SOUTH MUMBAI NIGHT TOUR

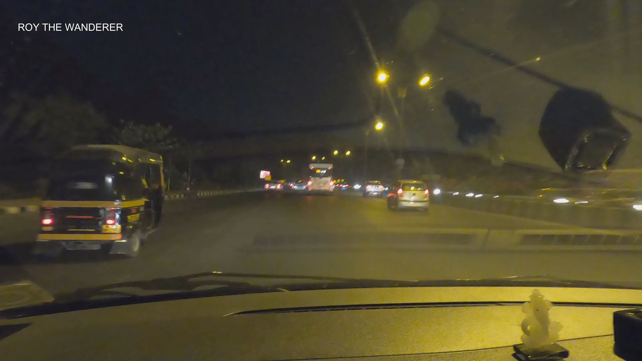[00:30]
एक्चुअली मैं ये काफ़ी दिन से सोच रहा था साउथ मुंबई का नाइट टूर करें, पर प्लान नहीं बन रहा था। आज निकल पड़े। प्लान है ईस्टर्न फ्रीवे के थ्रू गेट ऑफ इंडिया, उसका सराउंडिंग एरिया,
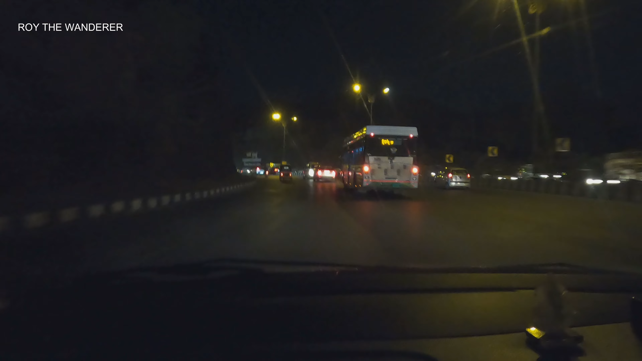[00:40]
नरीमन पॉइंट, मरीन लाइंस, काला घोड़ा, ये सब एरिया। लेट्स सी, आज आईपीएल का मैच भी है वानखेड़े स्टेडियम पे, ट्रैफिक होने का पूरा चांस है। पनवेल से जो गेट ऑफ इंडिया है या कुलाबा है वो पड़ता है करीब 55 किलोमीटर। सो वी आर ट्रेवलिंग 55 किलोमीटर डाउन टू द टाउन।
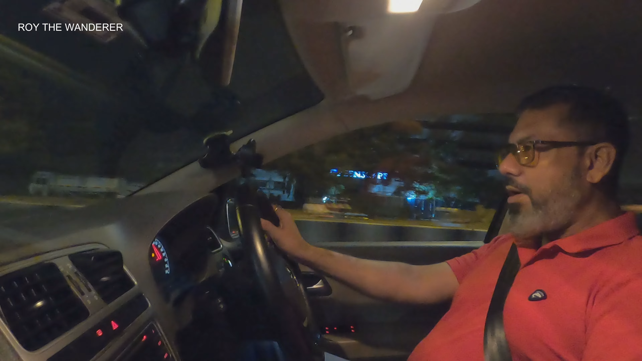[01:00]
रोड तो अच्छा है, सिटी का रोड अच्छा है, ट्रैफिक मिलेगा हमें, बाकी तो ठीक है। देखते हैं कितने बजे पहुँचते हैं।
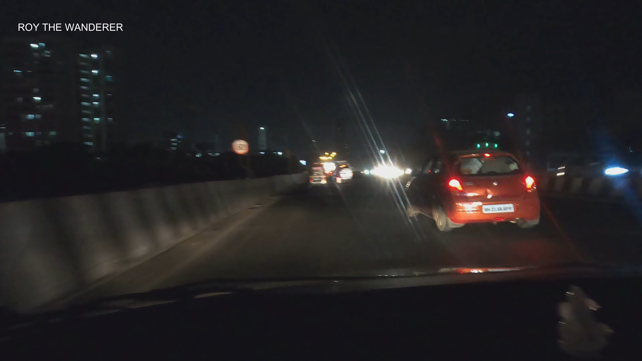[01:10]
अभी हम लोग साइन पनवेल हाईवे पकड़ के जा रहे हैं। चेंबूर से हम फ्रीवे लेंगे, फ्रीवे लेके फिर सीधा सीएसटी का बस पहुँचेंगे।
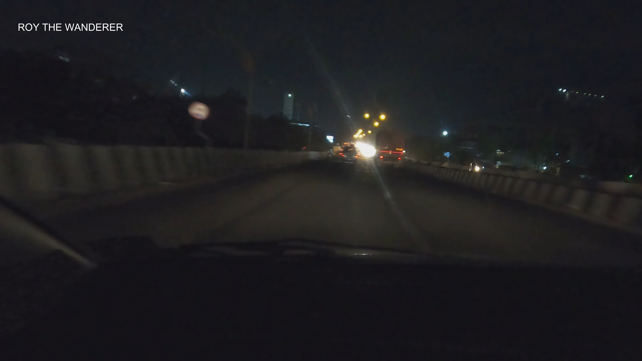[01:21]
एक बार फ्रीवे मिल गया तो नॉर्मली फ्रीवे में ट्रैफिक नहीं होता है। ये है भाषी ब्रिज, ये बेसिकली मुंबई और नवी मुंबई को कनेक्ट करते हैं।
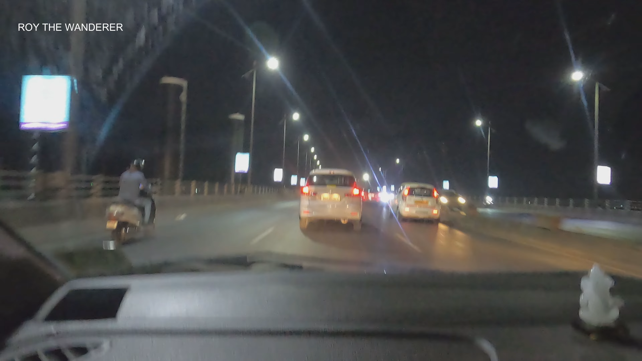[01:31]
बीच में खाड़ी है, मीन समुंदर है, ट्रैफिक तो है आज। ये काम चल रहा है, मेट्रो का शायद बन रहा है।
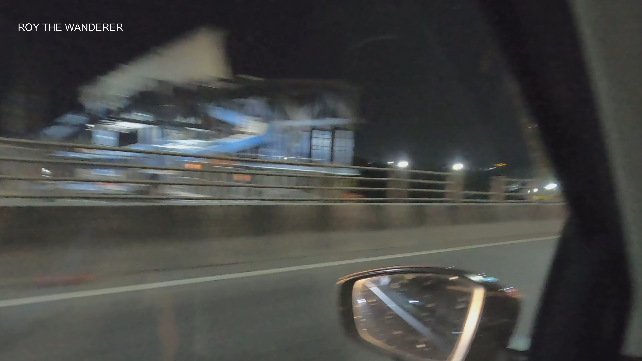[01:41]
ये एक टनल है, वडाला टनल है,
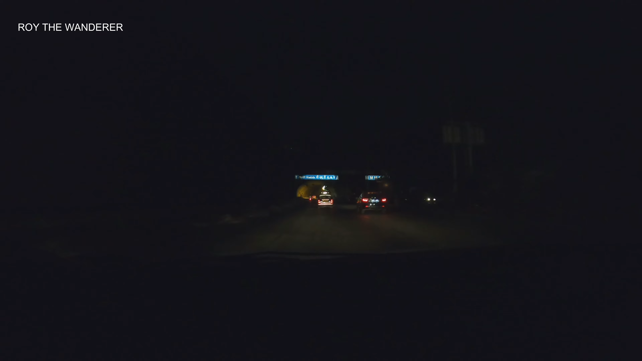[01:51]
मुंबई सिटी घुसने से पहले थ्रू फ्रीवे है, ईस्टर्न एक्सप्रेस फ्रीवे इस रोड का नाम है, यहाँ पे पड़ता है ये टनल।
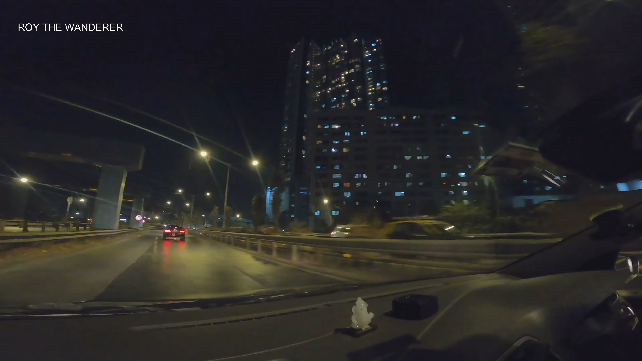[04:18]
ये हम वडाला के ऊपर से जा रहे हैं, लेफ्ट साइड में ये जो है ये इंडस्ट्रियल एरिया है, यहाँ पे अभी भी ऑयल इंडस्ट्रीज जो रिफाइनरीज है,
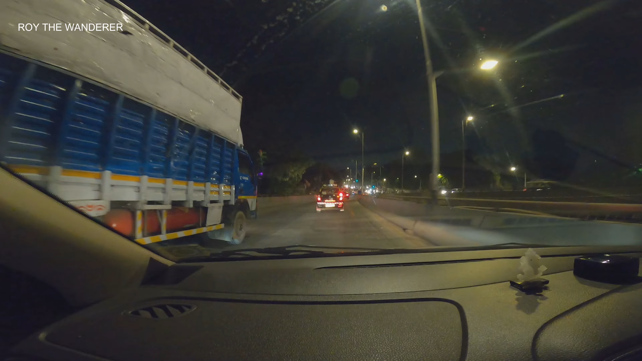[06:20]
सीएसटी है छत्रपति शिवाजी टर्मिनस मुंबई रेल स्टेशन।
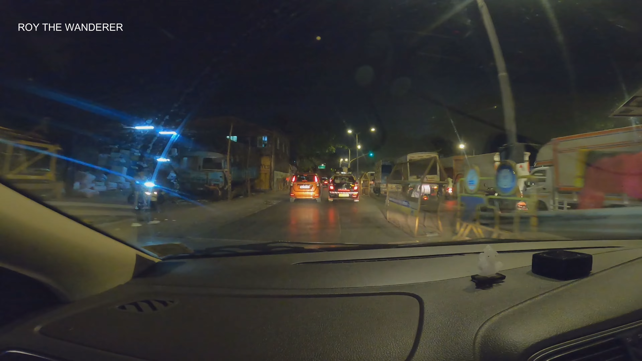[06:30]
ये हो गया एंड ऑफ ईस्टर्न एक्सप्रेस फ्रीवे।
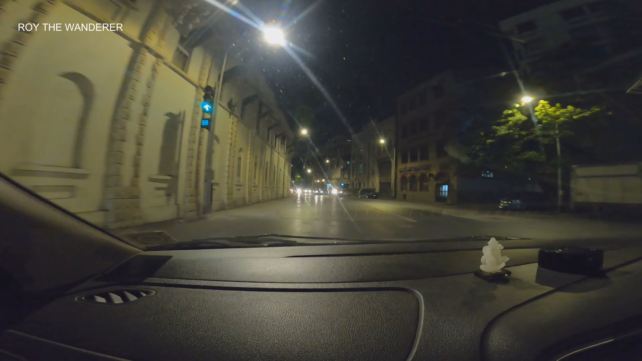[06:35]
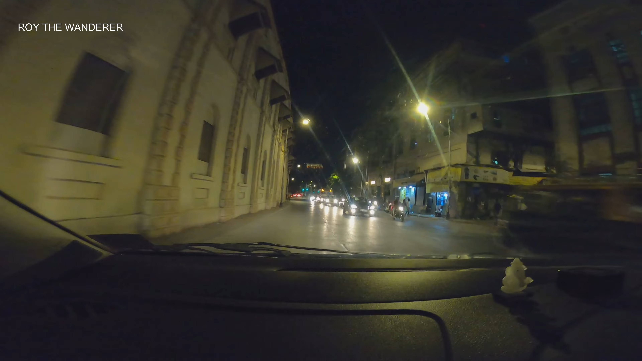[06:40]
ये राइट में एक चार्च है, इस चार्च का नाम बोले सेंट कैथेड्रल चार्च, बहुत पुराना चार्च है ये वाला सेंट कैथेड्रल।
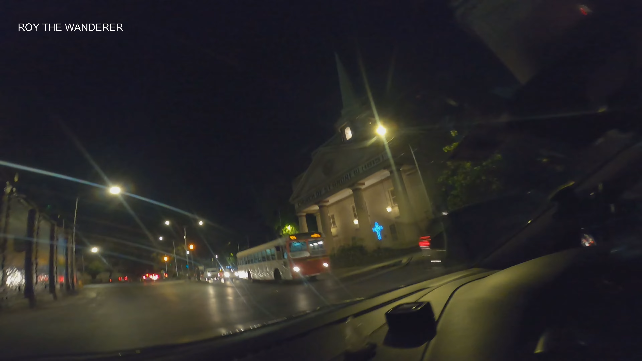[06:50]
और लेफ्ट में है लायन गेट।
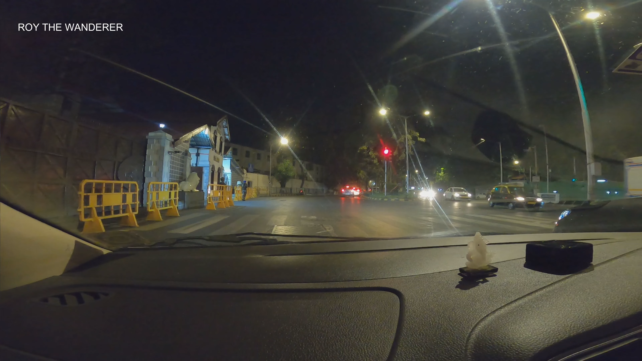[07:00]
ये है गेटवे ऑफ इंडिया, आज लाइट ऑफ है, पता नहीं आज क्यों ऑफ करके रखा है।
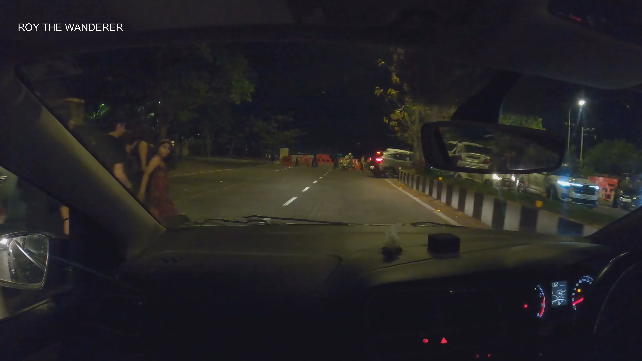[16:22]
यहाँ से हम यू टर्न ले रहे हैं।